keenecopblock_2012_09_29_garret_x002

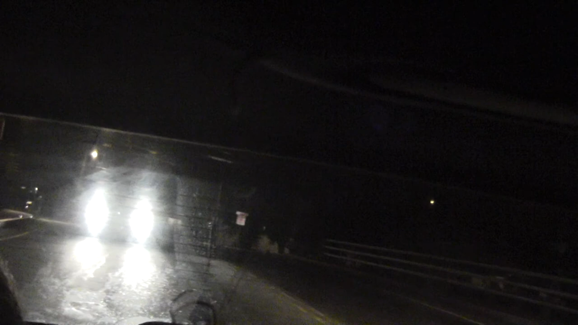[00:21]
We have some people walking here. Question is, do they have any beer or not?
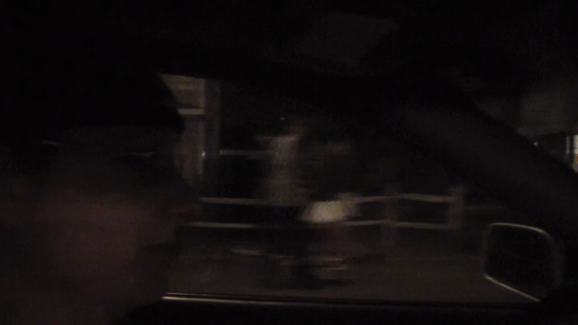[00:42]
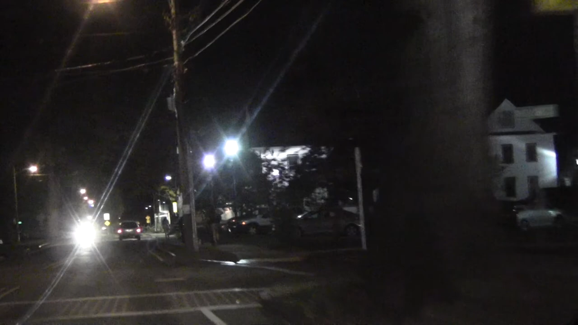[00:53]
Let me know if any of you guys see campus safety. Oh, I bet maybe that's them parked right there.
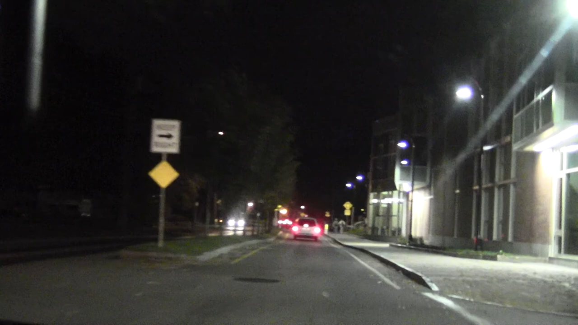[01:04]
Well, probably not, because usually they don't have the lights on the bottom though. What's this guy doing? Look, the guy with the lights in there.
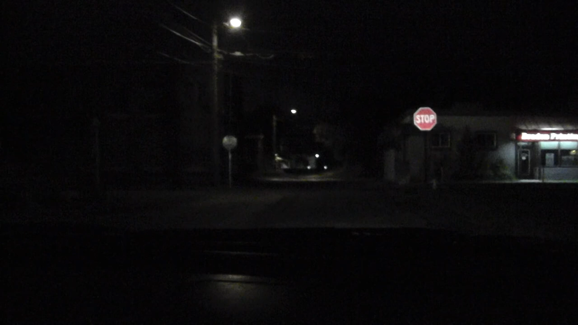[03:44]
Okay, we'll try to get him this time. Crap, dude, he's like going, he's blazing down the road, man.
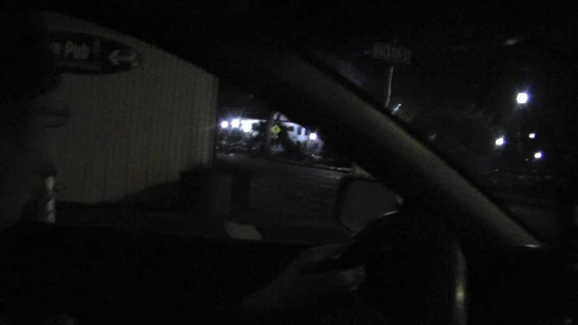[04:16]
See, I do come to complete stop. I'm using my blinker. He waited to see if you came to a complete stop too.
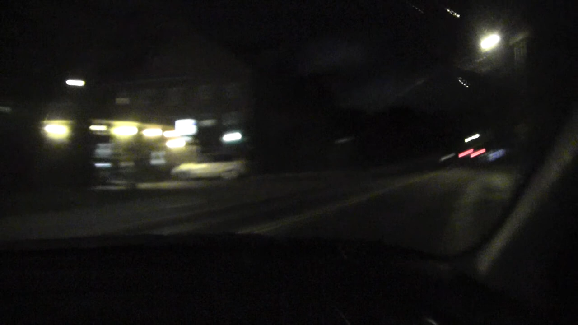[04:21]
Is that dispatch or? It's hard to tell.
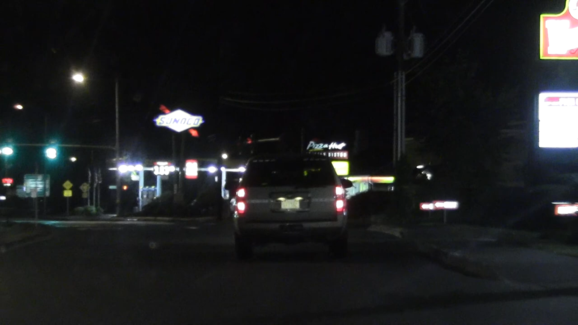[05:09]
Uh-huh. Oh, he's swerving. No blinker.
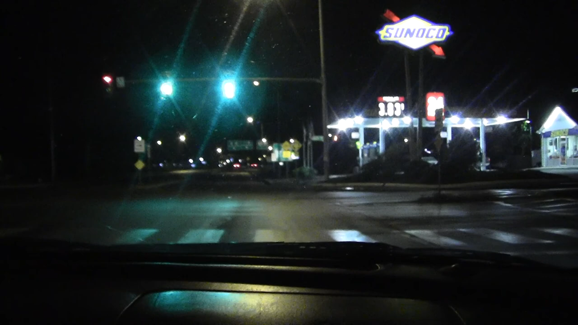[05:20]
He's driving pretty rapidly. Maybe he's going somewhere important.